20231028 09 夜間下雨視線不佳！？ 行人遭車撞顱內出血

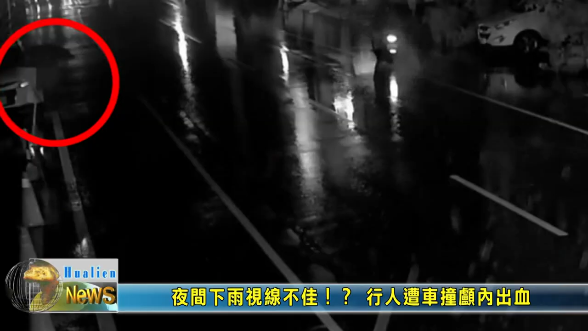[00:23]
晚间天色漆黑还不断下着雨隐约见到路边一名男子撑伞准备过马路这小客车机车接连开过后方紧跟一辆休旅车没有刹车直接撞了上去人被撞倒在地陷入昏迷过来买东西好了他